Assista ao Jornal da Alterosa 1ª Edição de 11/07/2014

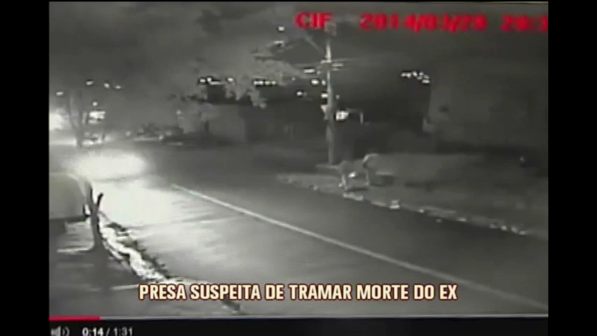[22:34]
Nestas imagens cedidas pela polícia, Marcilene desce à rua com Vicente. Em seguida, surge um homem de agasalho e capuz.